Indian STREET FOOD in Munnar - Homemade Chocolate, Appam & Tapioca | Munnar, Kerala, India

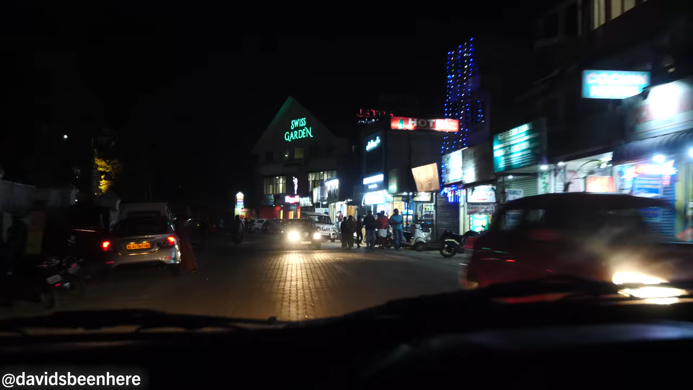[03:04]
So we're entering Munnar town. It's first old Munnar.
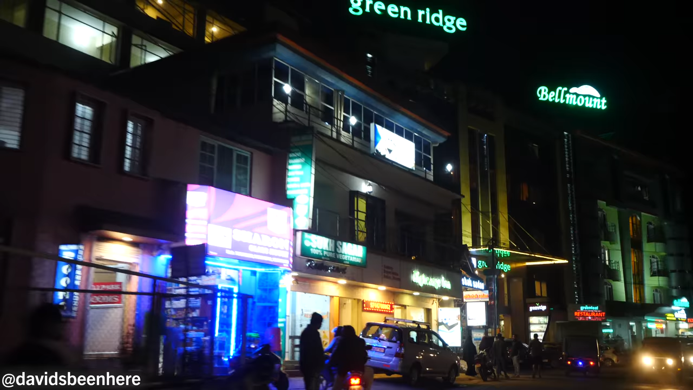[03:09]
And then one kilometer later is Munnar proper, right? It was like a bigger commercial spot, right?
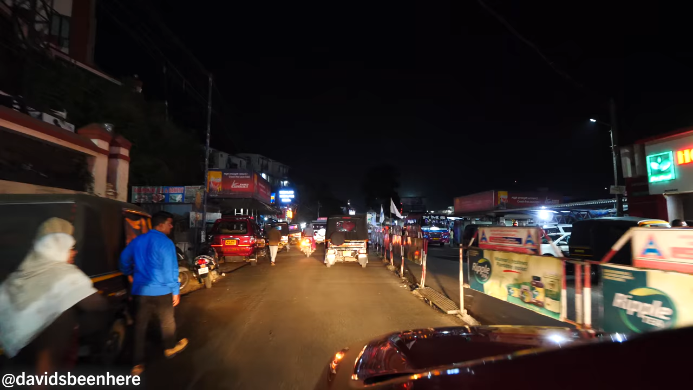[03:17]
And then in between, you have like some resorts, some restaurants, and this is Munnar town.
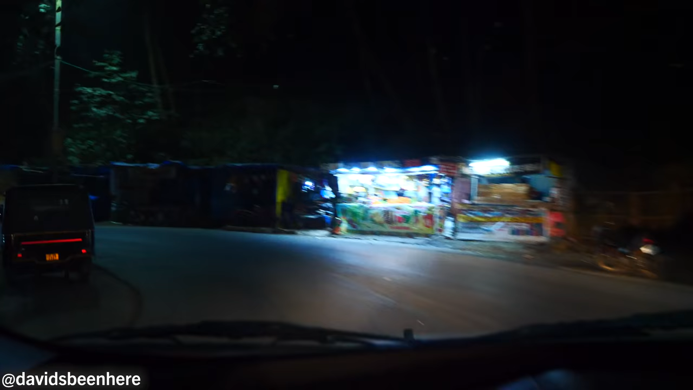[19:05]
It's like pitch dark right now. Not one light. Don't let I see the cars. It's nothing else. Tomorrow's going to be the same thing, right?